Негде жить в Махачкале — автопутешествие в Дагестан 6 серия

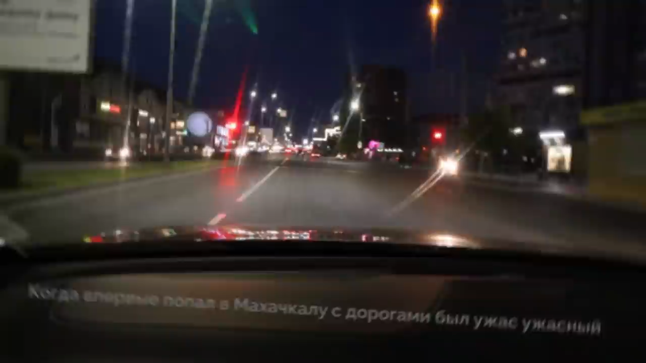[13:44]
Это удивительно, тут положили наконец-то нормальную дорогу, появилась разметка, потому что когда первый раз я приезжал, тут был хаос и ужас. Мы приехали к отелю Жак, сейчас пойдем туда наверх кушать,